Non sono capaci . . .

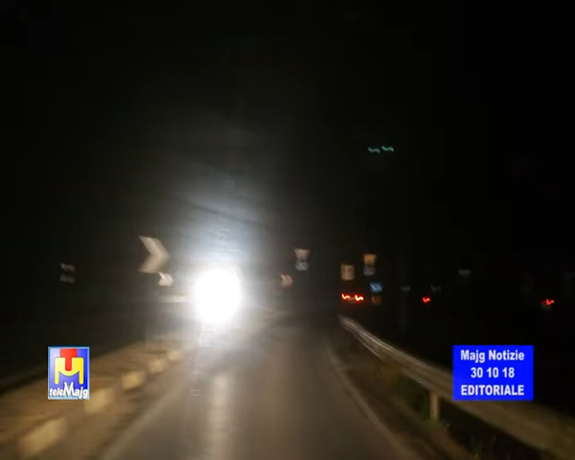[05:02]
Sì, sappiamo che la SP 127 per Santermo ha avuto le due rotatorie per mesi al buio, poi finalmente sono state ripristinate, è stata riparata l'illuminazione. Ma quando si parla di maltempo ci sono dei danni e quindi abbiamo visto quell'albero all'estramurale che è caduto e cattivo tempo,